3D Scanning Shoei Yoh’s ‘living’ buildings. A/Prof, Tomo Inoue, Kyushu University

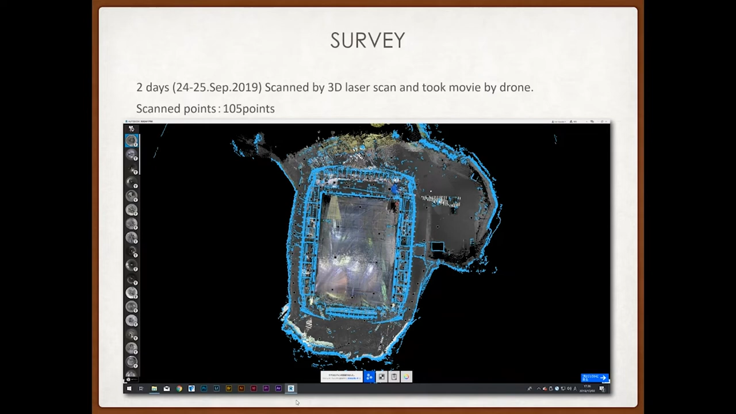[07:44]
but you don't have to press the shutter button as many times. This is the point cloud data of the Ogni Dome obtained by the 3D laser scanner.
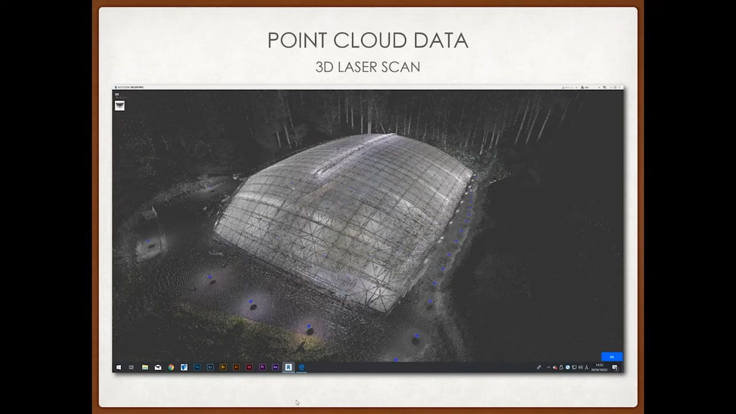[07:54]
The blue dots are where we set the 3D laser scanner.
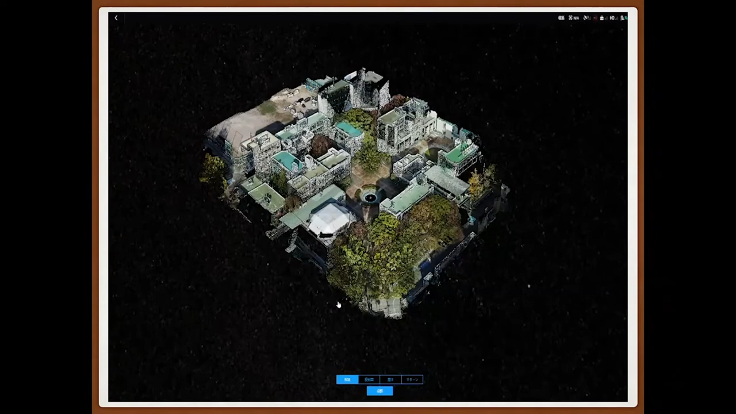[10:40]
Since it is a point cloud data, I can move it around.
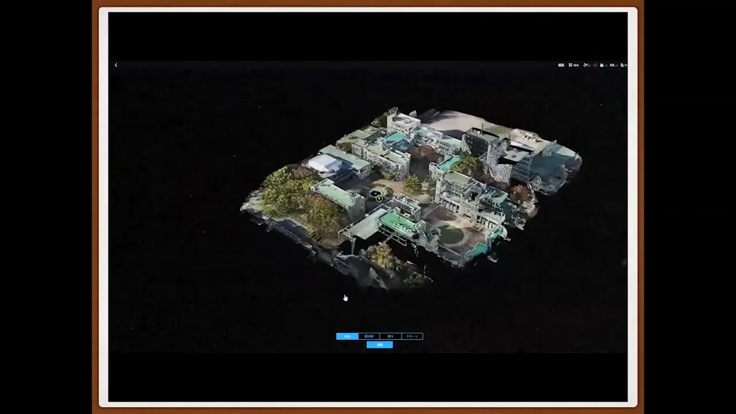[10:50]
In five minutes, we were able to acquire point cloud data with
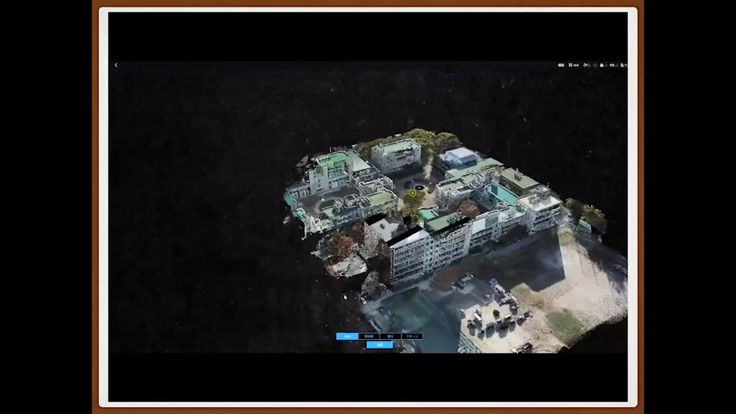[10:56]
the size of 60,000 square meters.
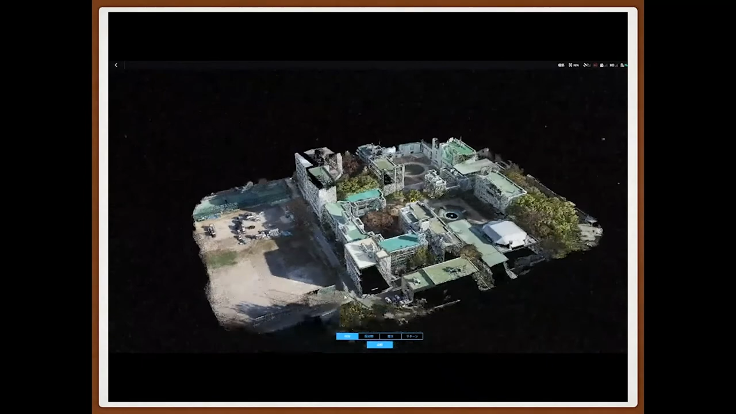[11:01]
We can save a lot of time.